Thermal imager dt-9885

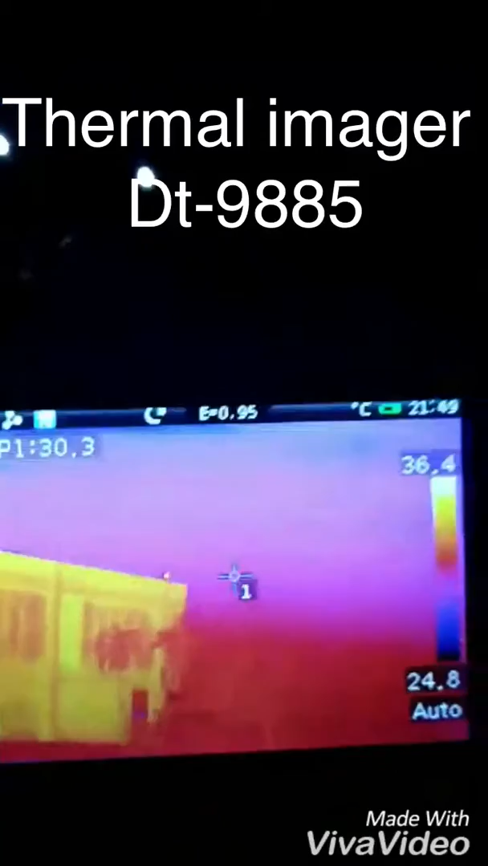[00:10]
On screen: spot 30.3°C, scale top 36.4°C, scale bottom 24.8°C
9885นะครับผมตอนนี้เป็นช่วงเวลากลางคืนนะครับนี่อันนี้เป็นตึกนะครับตึกในช่วงเวลากลางคืนนะครับก็จะเ
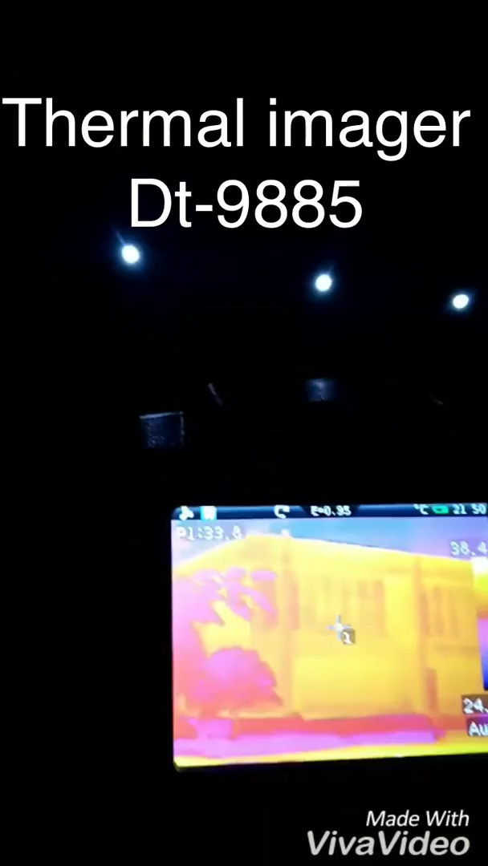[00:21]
ห็นแต่แสงสปอตไลท์นะครับที่ส่องลงมานะครับ
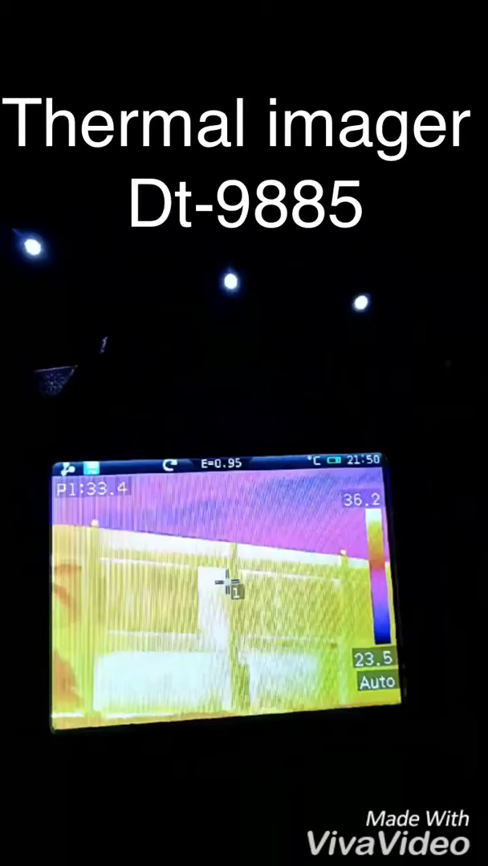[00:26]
อันนี้กล้องของเราก็ตรวจจับความร้อนได้นะครับ
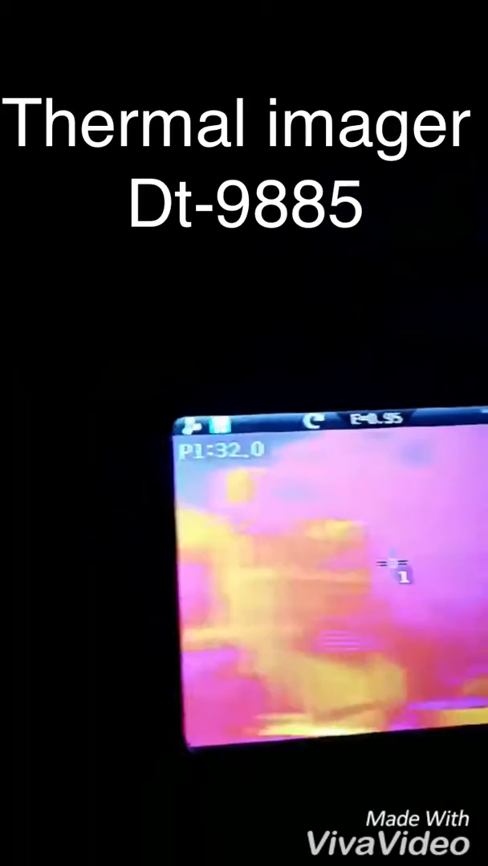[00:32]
ส่วนที่เป็นสีม่วงๆนะครับก็จะเป็น
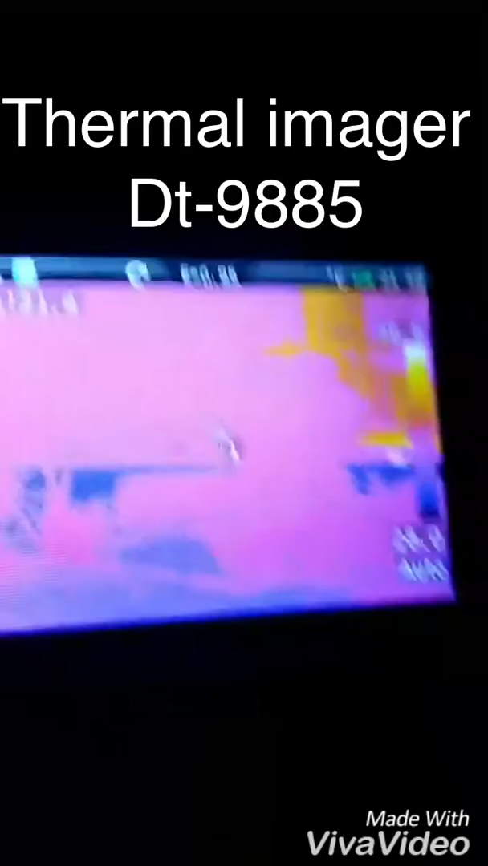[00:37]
ส่วนที่มีอุณหภูมิที่เย็นกว่านะครับก็จะเป็นพวกหญ้าพวกต้นไม้นะครับ
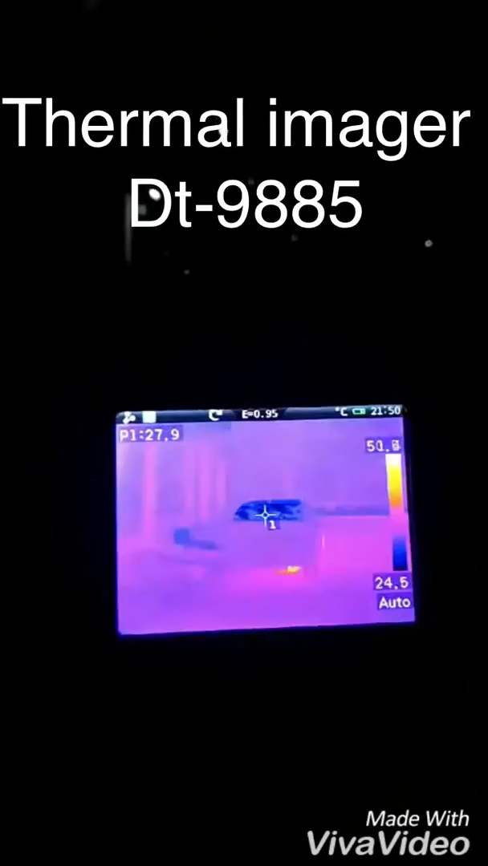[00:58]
On screen: spot 27.9°C, scale bottom 24.5°C
อันนี้ก็เป็นรถยนต์นะครับก็จะสังเกตว่า
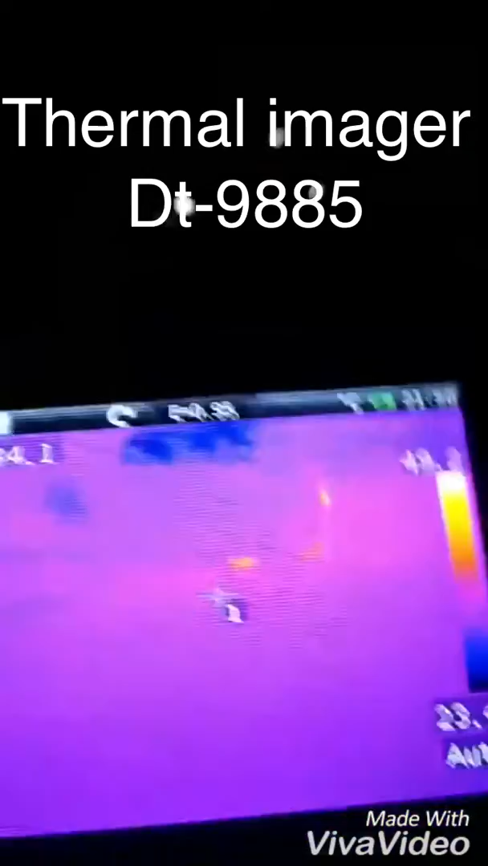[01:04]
ตัวเครื่องนะครับตัวเครื่องด้านล่างนะครับจะร้อนนะครับแล้วก็ตรงกระโปรงหน้านะครับ